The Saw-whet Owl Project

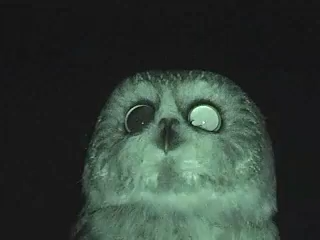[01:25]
She's looking already. She's ready to go. Yes, there it goes.
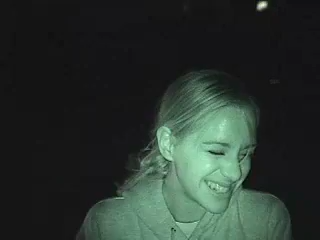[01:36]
Yes, like that.
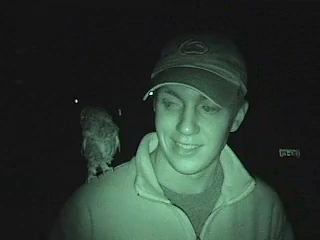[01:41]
She's thinking about it. Looking around everywhere. Perching up there, there she goes.
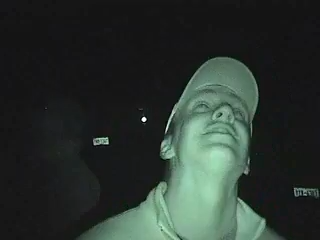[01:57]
Oh, okay. Then they'll be okay. Okay, he's looking around.
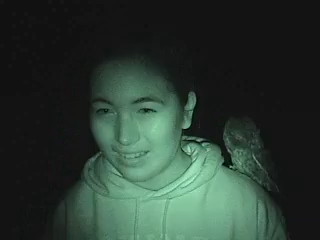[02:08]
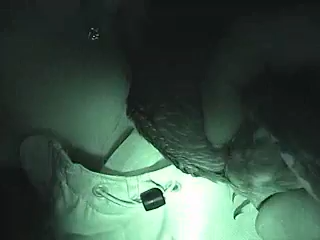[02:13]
Hello. It's looking at you.
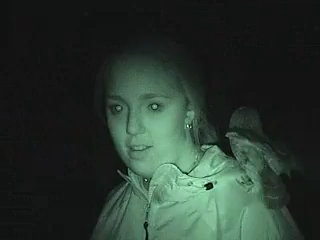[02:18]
He's looking away though. Hey, Owl.
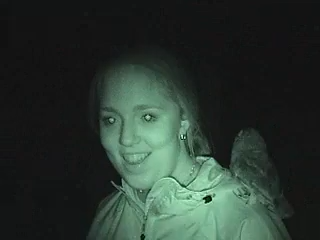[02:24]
Owl. There we go. I really like it. Looking all around. There he goes.
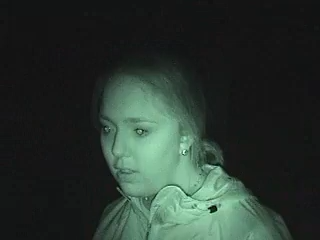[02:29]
Hey. He left first. What? Really. We want to leave here. Light shield. There he goes.
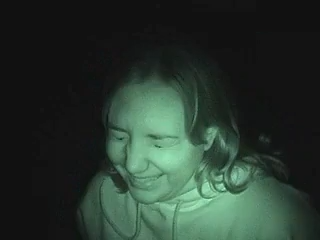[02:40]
Whoa. That was pretty good.
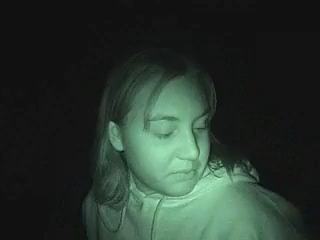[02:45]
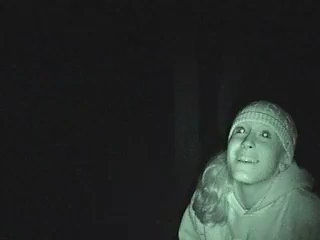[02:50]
That was kind of scary. He went up there. Not now.